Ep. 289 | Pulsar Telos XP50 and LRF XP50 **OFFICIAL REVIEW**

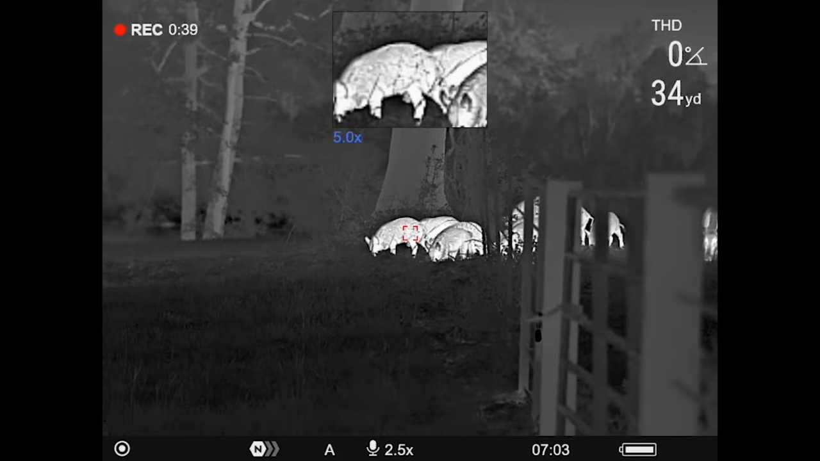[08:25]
So I'm just going to roll through these 640 by 480 thermal resolution, 17 microns,
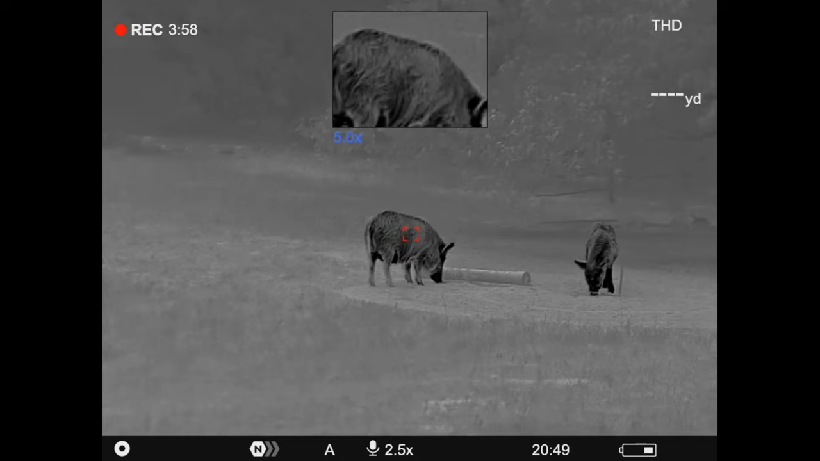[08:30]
sub 18 millikelvin on the NETD rating, a 50 millimeter lens, very fast.
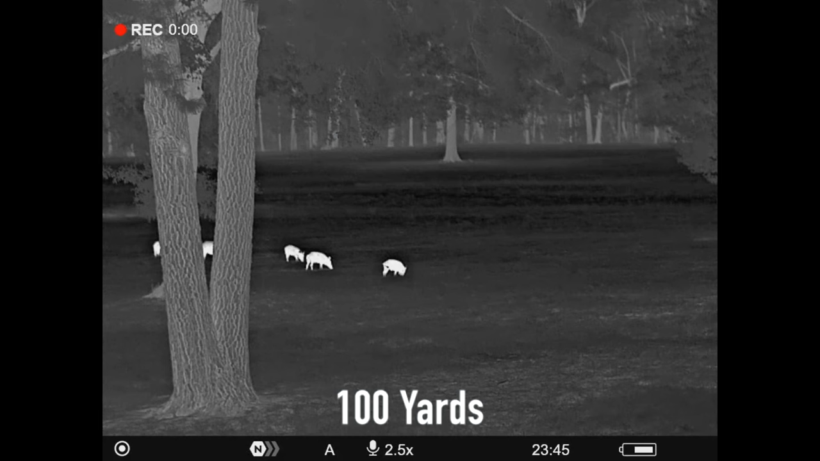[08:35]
1.0 lens base magnification starts at,
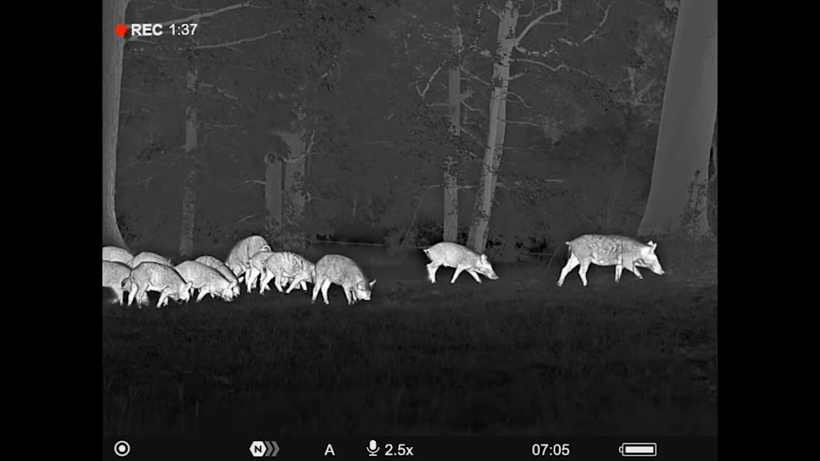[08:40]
uh, 2.5, uh, optical.
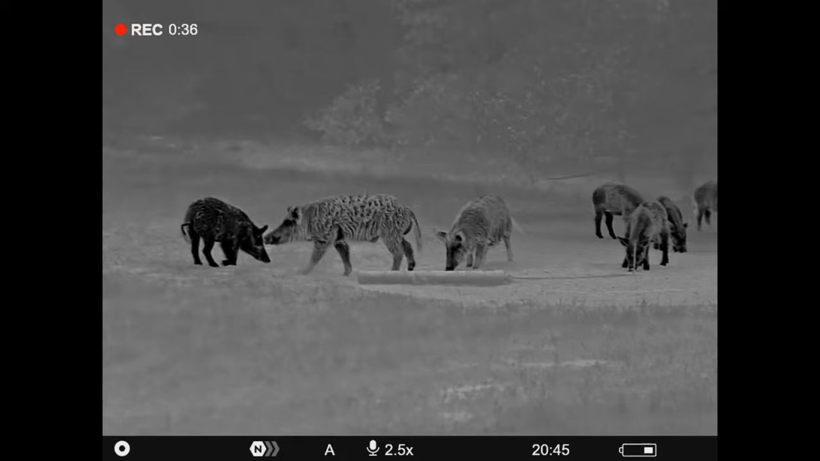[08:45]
It does have digital zoom goes up to 10 power. This is not a mistake.
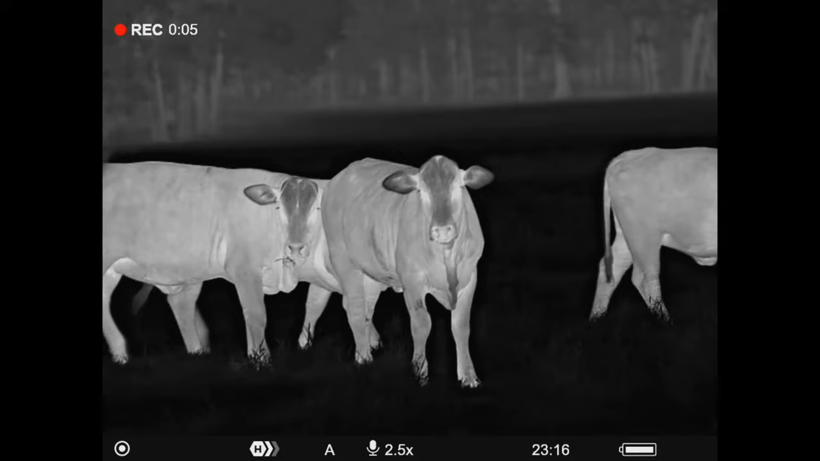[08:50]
A lot of times people are used to seeing these 640s from Pulsar, uh, go up a five times and go to like 20 power. This one only goes to 10 power.
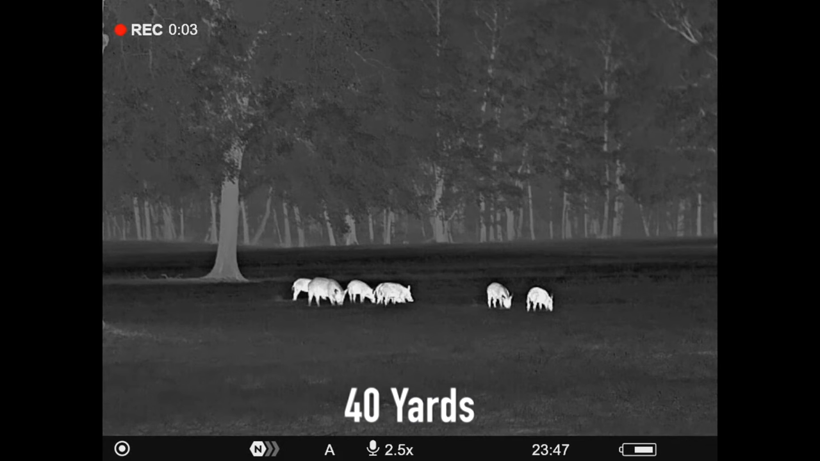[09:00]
So we'll talk a little bit more about that field of view. Horizontal is 65 feet at a hundred yards.
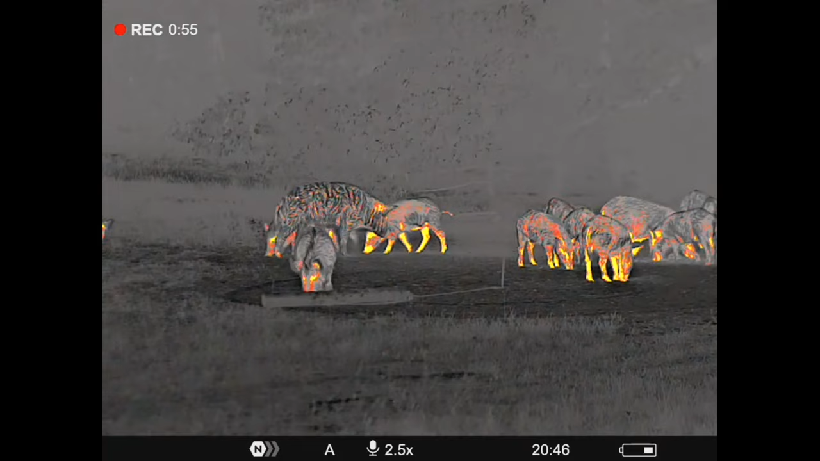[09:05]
It has a detection range,
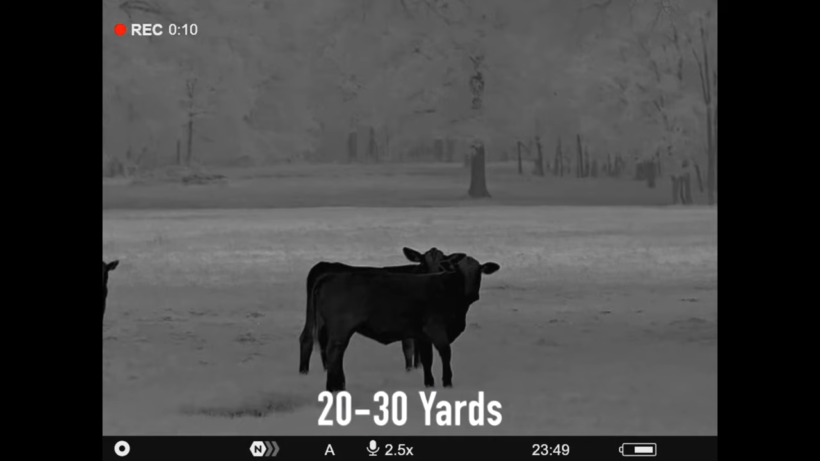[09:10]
according to Pulsar of about 1,968 yards.
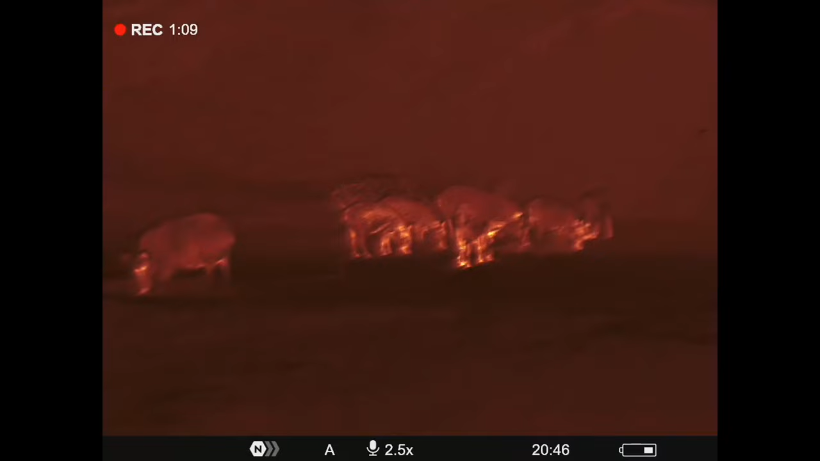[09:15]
So that's almost 2000 yards, uh, detecting a larger hot object.
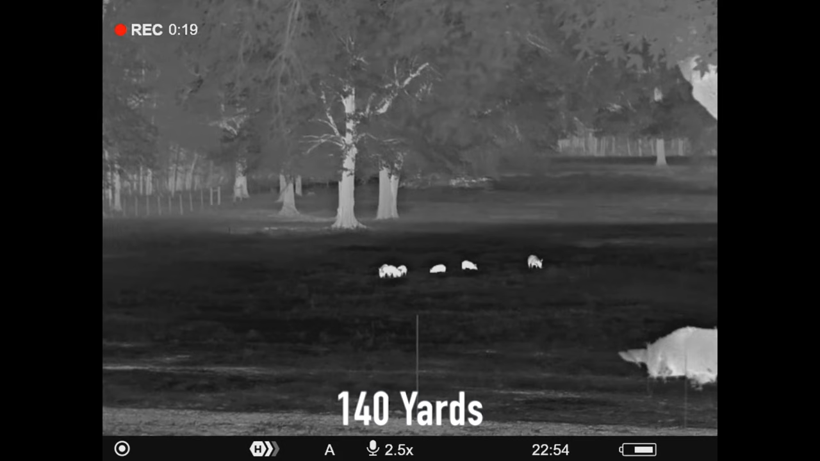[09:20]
Moving along. We've got a 50 Hertz refresh rate.
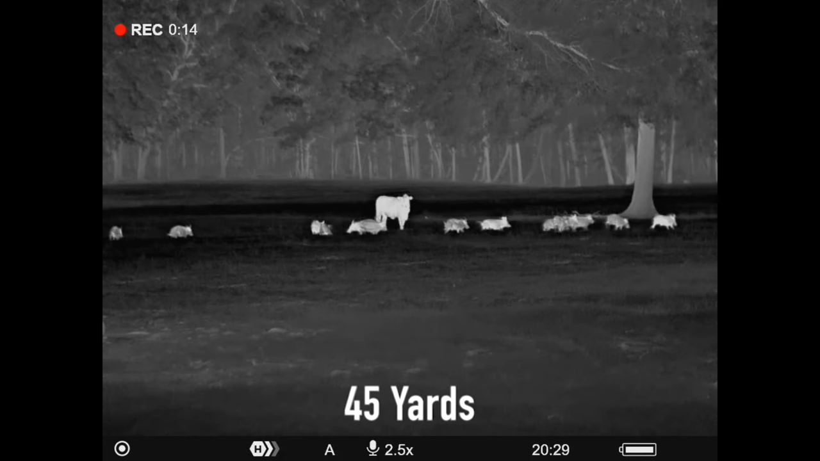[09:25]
I almost left that off, uh, AMOLED display screen, a 1024 by 768 display screen resolution.
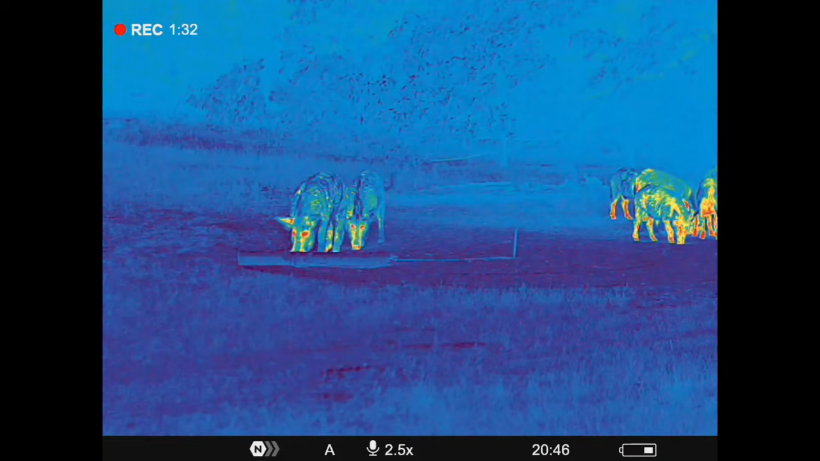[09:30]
Again, guys, this is a 640 unit.
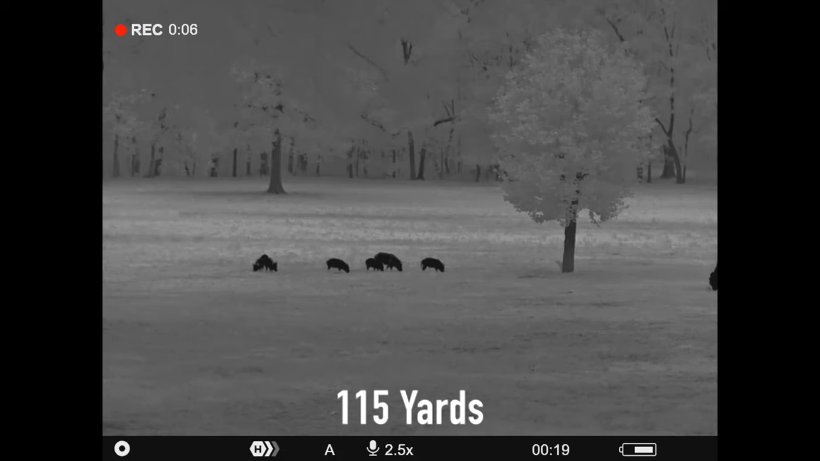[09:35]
Just talking about the display screen. Uh, again, the laser range finder has that unit has a max,
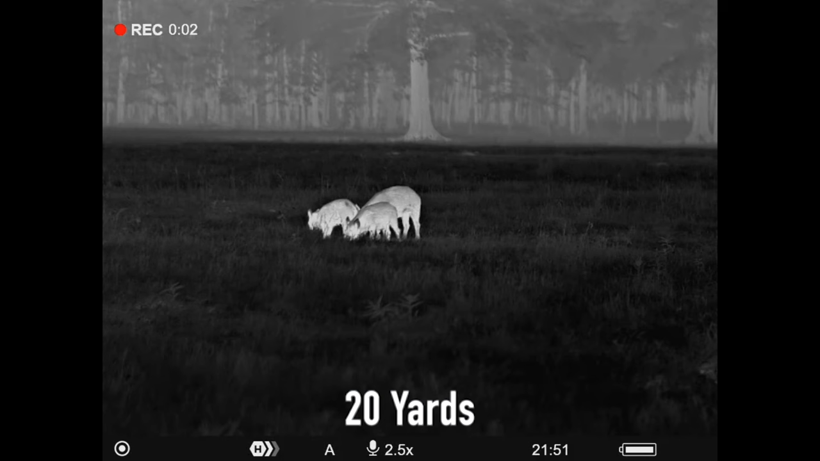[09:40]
uh, ranging distance of about 1,100 yards, the battery.
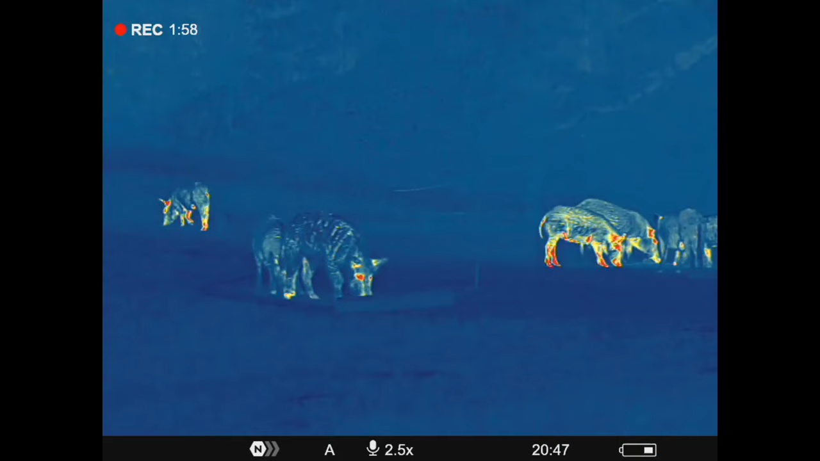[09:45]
So this is a new battery. It is called an, uh, LPS seven.